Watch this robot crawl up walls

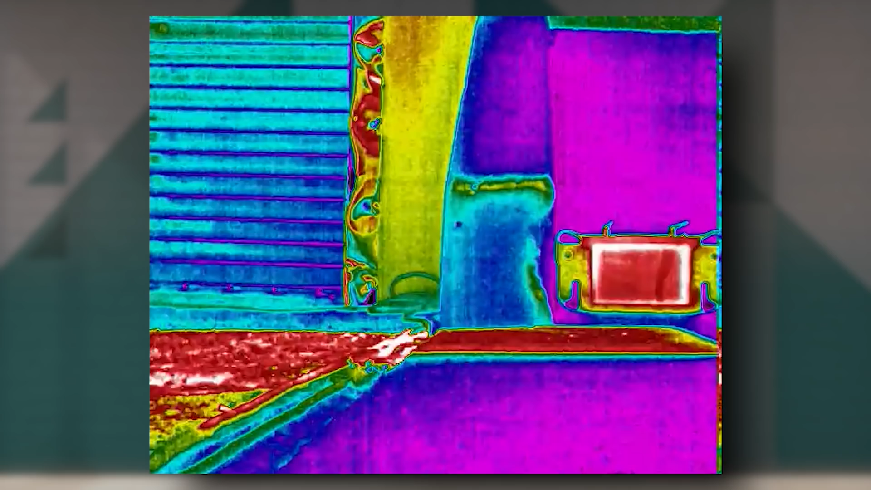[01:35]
and microphones which feedback audio in real time. It can be customized to detect hazardous gas, vibrations.